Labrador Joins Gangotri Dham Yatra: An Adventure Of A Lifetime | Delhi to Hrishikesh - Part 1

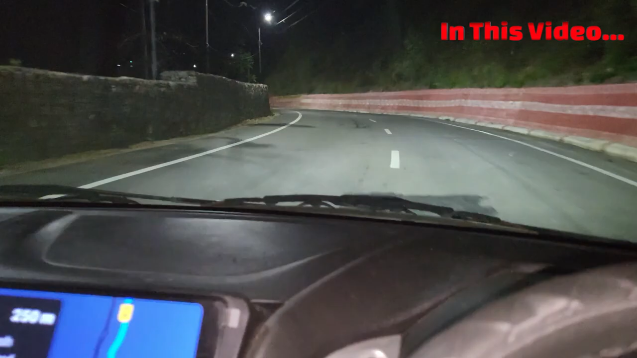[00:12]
तब जाके कुछ लाइट्स वाइट से दिखाई दी है टिहरी के बाद यहाँ पे।
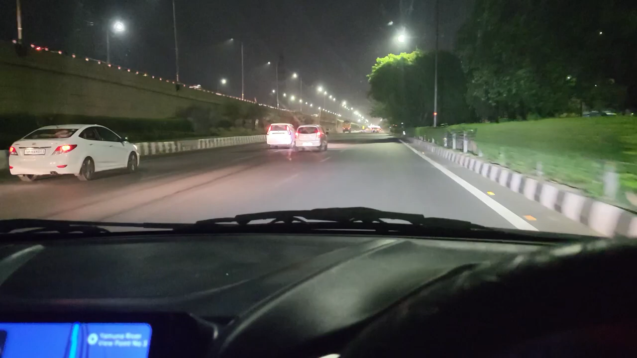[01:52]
तो अब NH24 जो है ना, ये हमें इजी पड़ेगा। मैक्स क्या कर रहे तू, इधर क्यों आ गया तू, पीछे रह पीछे यार, ड्राइव करने दे मुझे, परेशान नहीं किया कर तू भाई। कितना लंबा जाम है यार, हद हो गई है, कितनी भीड़ है भाई। मतलब हमने क्या सही डिसीजन लिया ना इधर वाली साइड से आने का,
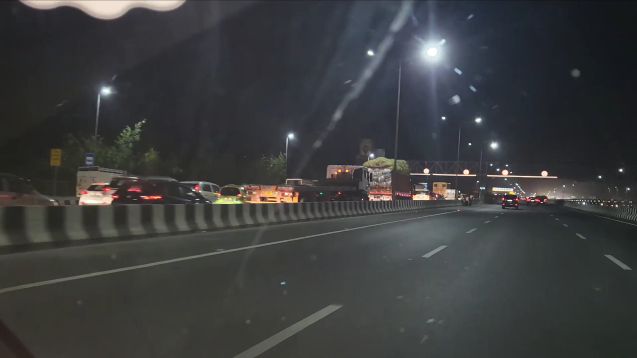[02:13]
NH24 पकड़ के दूसरी वाली साइड अगर जो अक्षरधाम से आते ना, तो भाई साहब मतलब सोचो 1-1.5 घंटा तो यहीं पे दिल्ली से निकलते हुए हो जाता हमें। टाइम दिखा रहा है अभी 3 घंटे 10 मिनट में हम लोग पहुंच जाएंगे ऋषिकेश।
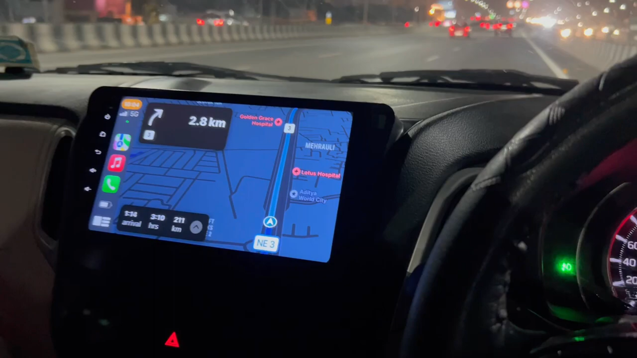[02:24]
तो सोचो यार क्या मतलब बढ़िया हो चुका है ना, रूट के अकॉर्डिंग बहुत बढ़िया है।
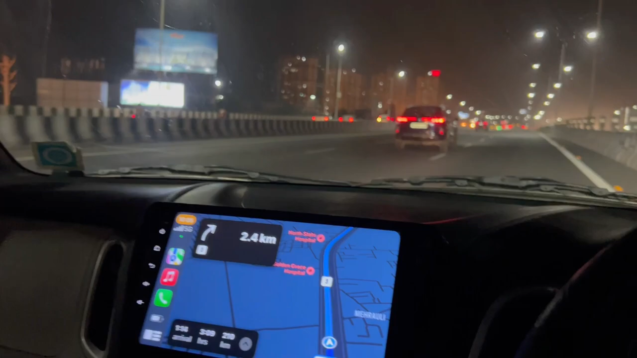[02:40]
अब स्प्लिट कैसे करोगे ये आपके ऊपर है भाई। तो हम लोगों ने स्प्लिट कर दिया है, ऋषिकेश जाके हम लोग रेस्ट करेंगे, फिर आगे का प्लान करते हैं, और अगर हिम्मत रही तो भाई पूरा ही कैच देंगे 500।
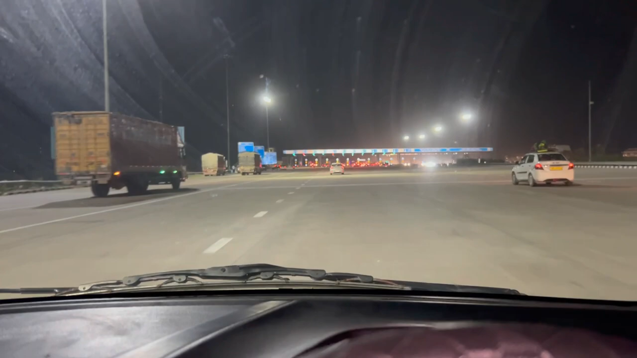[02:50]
ये पहला टोल टैक्स आ चुका है, अब देखना ये होगा कि भाई फास्टैग चलता है कि नहीं चलता, ये इम्पोर्टेंट है।
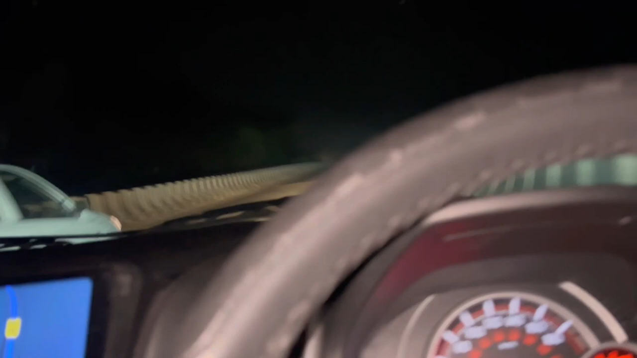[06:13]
उसके ऊपर ऊपर से फ्लाईओवर बना दिए, ये बहुत मस्त करा है। हाँ, पहले जो नीचे नीचे से रोड जाती थी ना, उसमें थोड़ा सा वैसे डर सा लगता था भाई, ऊपर ऊपर से कर दिया ना फ्लाईओवर, ये बहुत सही कर दिया।
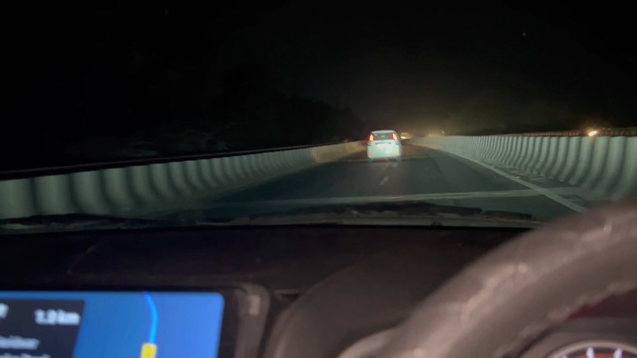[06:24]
गाइस राम झूला देखो भाई, नाइट में ना क्या जबरदस्त व्यू आ रहा है।